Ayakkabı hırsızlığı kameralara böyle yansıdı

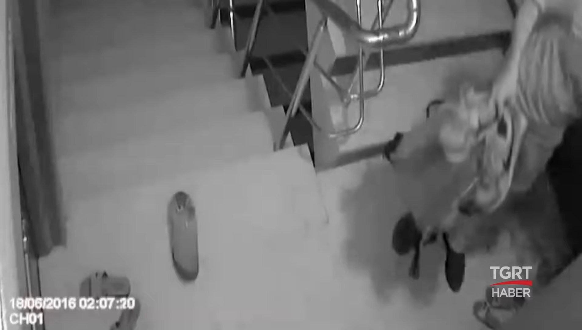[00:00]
Bir ayakkabı hırsızı Esenyurt'ta ise bir binayı kendisine hedef seçti.
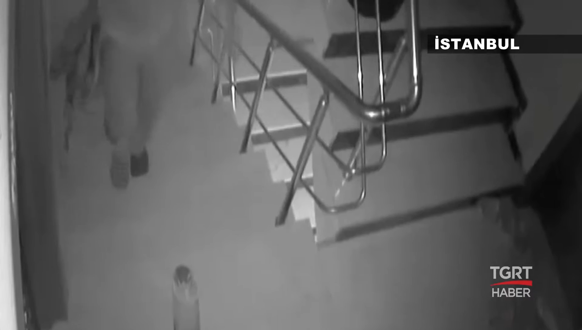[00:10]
Alt kattan yukarı çıkan hırsızın elinde bir spor ayakkabı ve sırt çantası vardı. Üst katları dolaşan hırsız dönüşte bir dairenin kapısından çizme ve spor ayakkabı alıp kayıplara karıştı.